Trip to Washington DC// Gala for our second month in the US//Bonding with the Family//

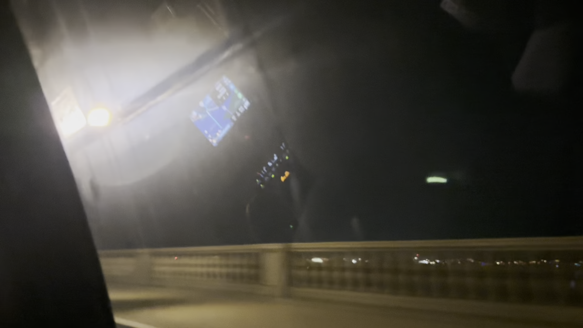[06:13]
So ito yung view Kapag gabi Ayan Ayan Ayan Ayan